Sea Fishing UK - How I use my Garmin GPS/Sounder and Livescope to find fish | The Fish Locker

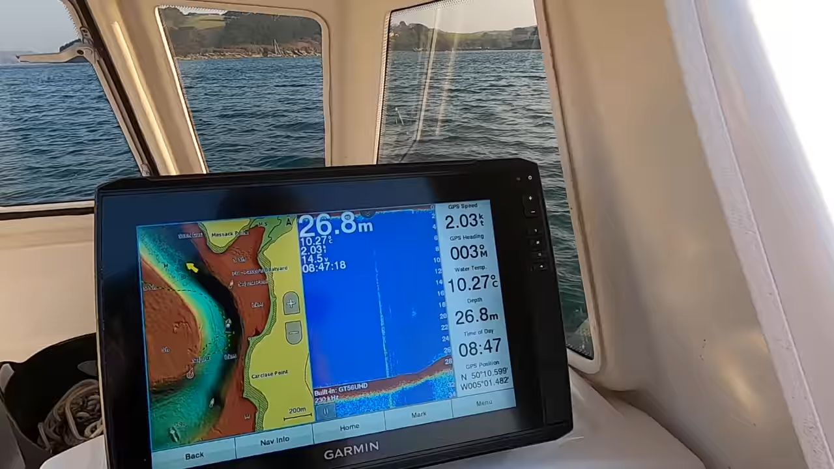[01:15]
On screen: depth 26.8 m, water 10.27°C, speed 2.03 kn
echo map ultra 122 sv and I have it set up as this I have blue chart which is
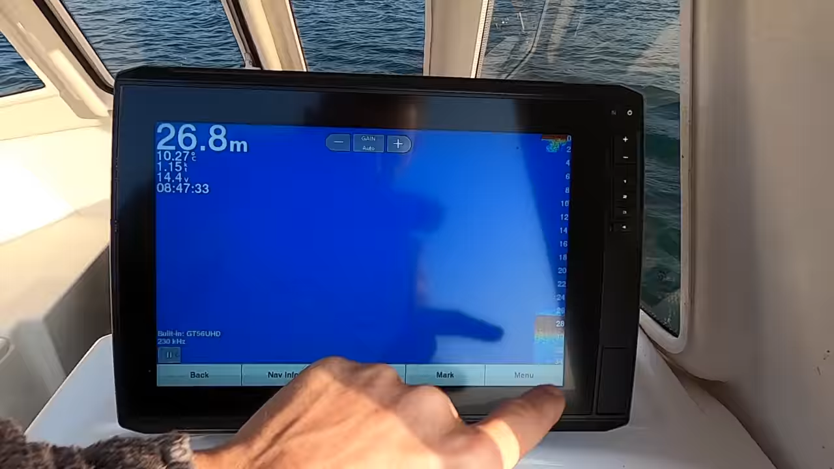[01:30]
On screen: depth 26.8 m
and I run that up on the same screen as a sounder so this is the sounder bed
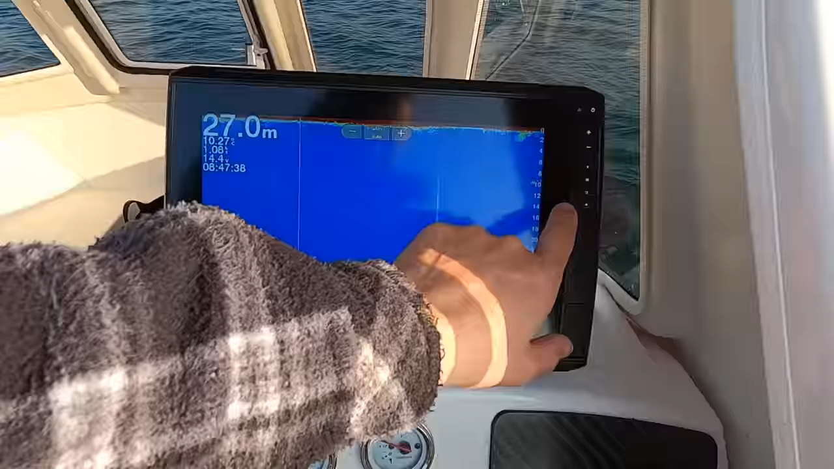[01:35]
On screen: depth 27.0 m
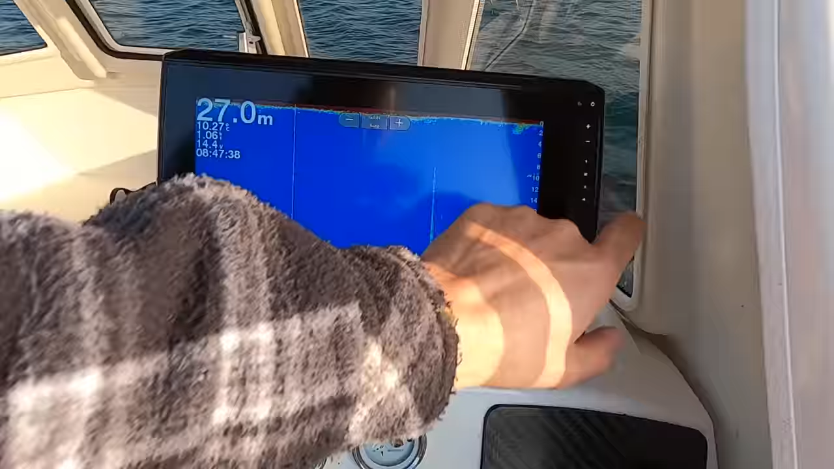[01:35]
On screen: depth 27.0 m
so I have a chart and a sounder running and what I do is I steam around
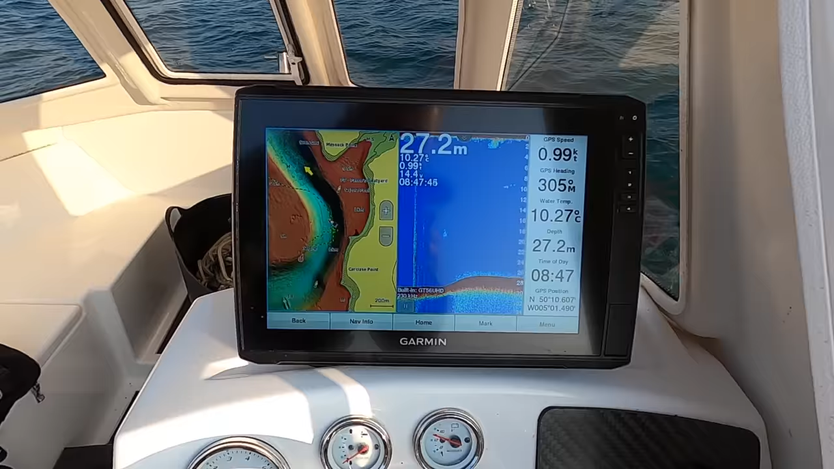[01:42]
On screen: depth 27.2 m, water 10.27°C, speed 0.99 kn
at the moment I'm steaming around looking for bait so I just cut about maybe about six knots to cover a bit of ground circle around where I think the bait fish might be
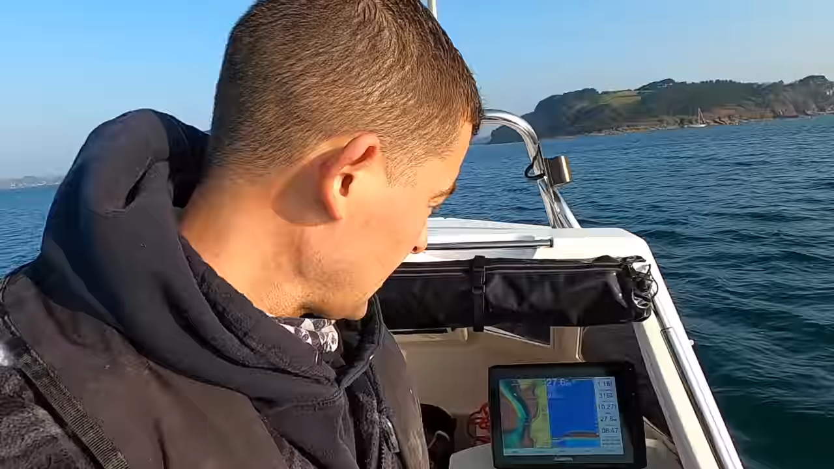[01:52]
and then when I find some I'll show you actually that might be some there on the seabed
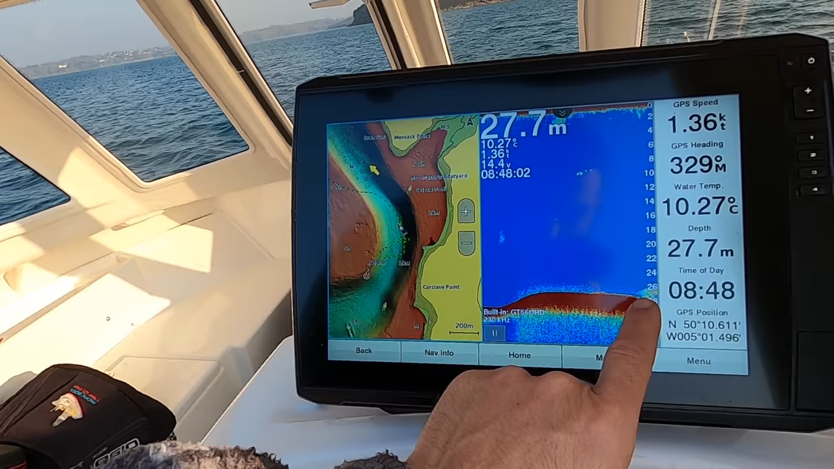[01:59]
On screen: depth 27.7 m, water 10.27°C
see that patch there on the seabed I switch to my
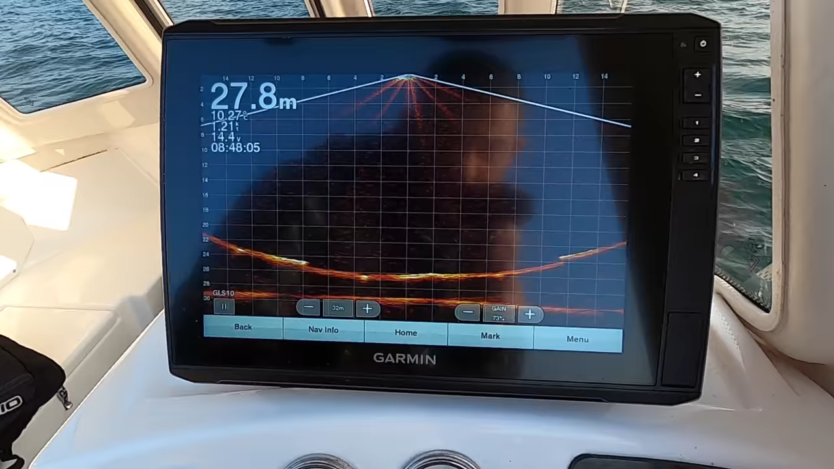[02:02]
On screen: depth 27.8 m
live scope and that shows me what's going on
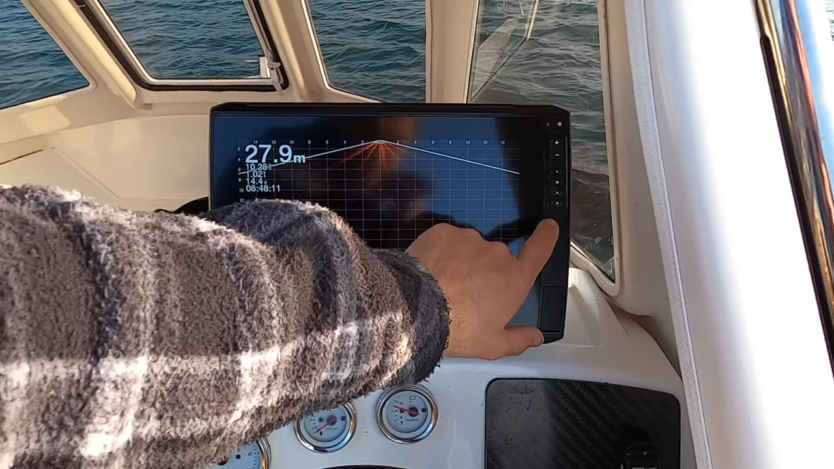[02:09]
On screen: depth 27.9 m
see a little patch there that must have been something really small
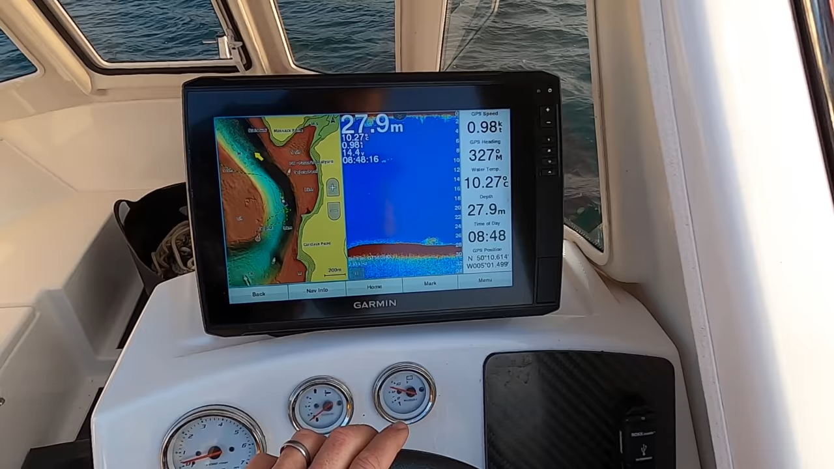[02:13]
On screen: depth 27.9 m, water 10.27°C, speed 0.98 kn
but yeah the your sounder the way your sounder works is it gives you like a past tense direct representation of what was below the
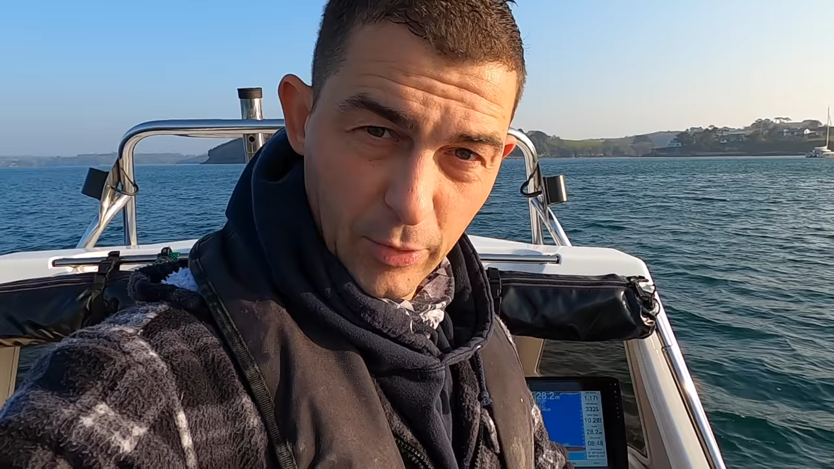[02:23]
boat so it's a bounce back so whatever you see on there has already passed so that when someone says oh there's a shoulder fish and they're steaming you've already steamed past it but if you put the live scope on the live scope shows you what's under there in real time so you can see fish actually swimming around
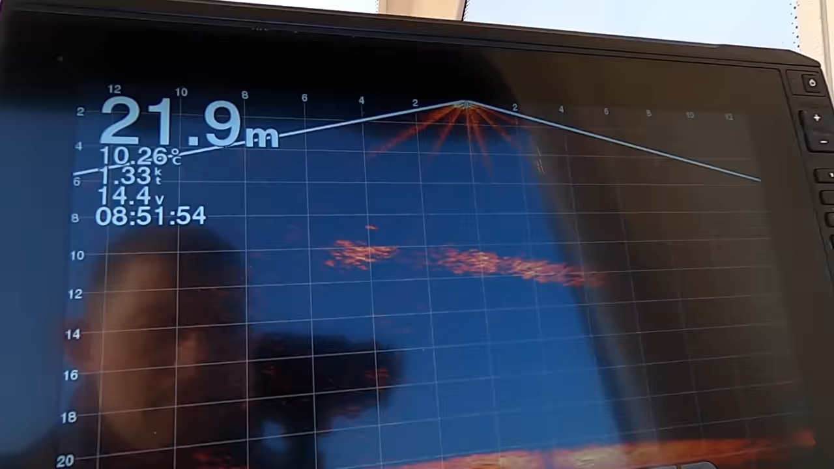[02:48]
On screen: depth 21.9 m, water 10.26°C, speed 1.33 kn
hopefully I'll be able to show you right there look just coming up to a patch of fish and there they are in the live scope so that shows me that they are 10 to 12 meters
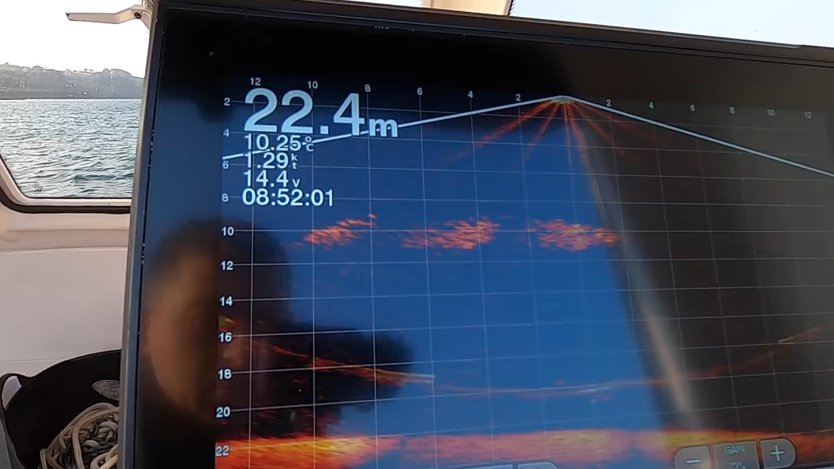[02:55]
On screen: depth 22.4 m, water 10.25°C, speed 1.29 kn
and it's a shoal that shows me what's right below the boat so I know that they are on the left hand side of the boat
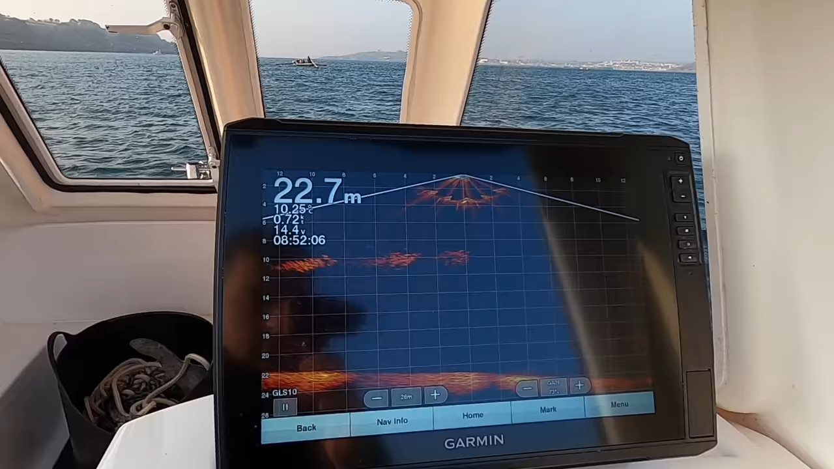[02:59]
On screen: depth 22.7 m
that make sense so they're at 10 to 12 meters on the left hand side of the boat
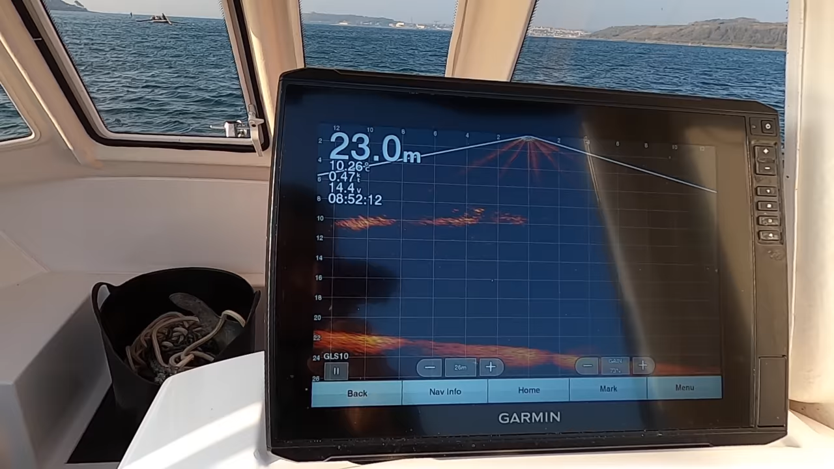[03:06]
On screen: depth 23.0 m
yeah look I've just stuck it in stuck her a stern to try and get back up onto them
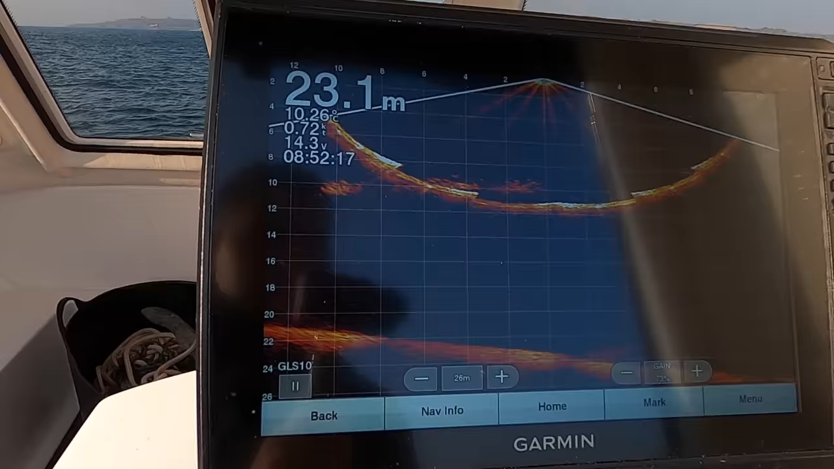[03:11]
On screen: depth 23.1 m
there they are that looks like that would be mackerel that might be bass